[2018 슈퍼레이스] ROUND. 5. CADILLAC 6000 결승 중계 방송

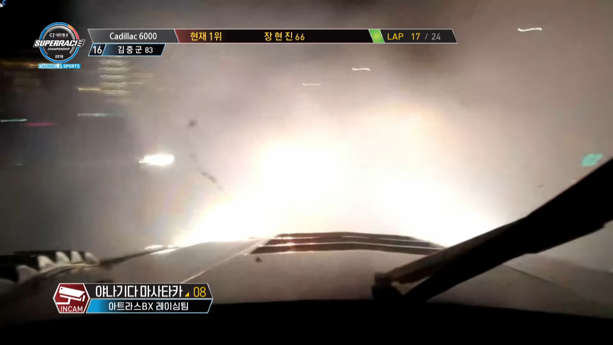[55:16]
여기서 스피드 위험합니다만 바깥쪽으로 밀립니다. 야나기다 마사타카 완벽한 블록킹을 해냈습니다.